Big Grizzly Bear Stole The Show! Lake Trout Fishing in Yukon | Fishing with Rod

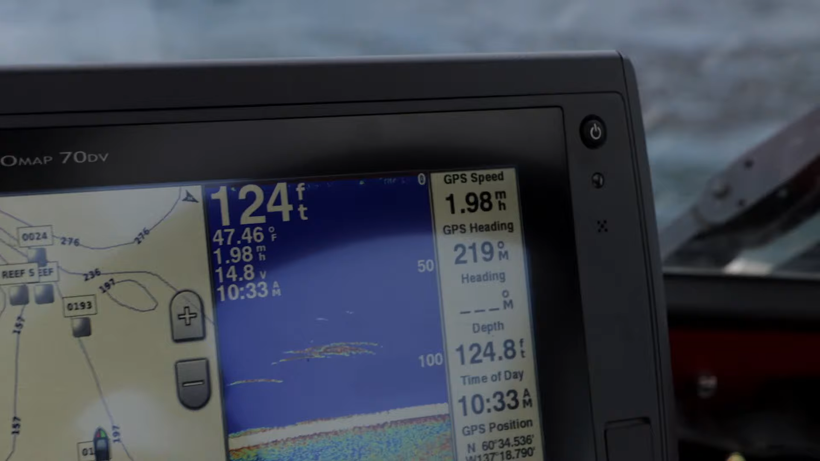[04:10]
On screen: water 47.46°F
On the right side here, those are our fish stacked up, so. Any idea what is stacking up here?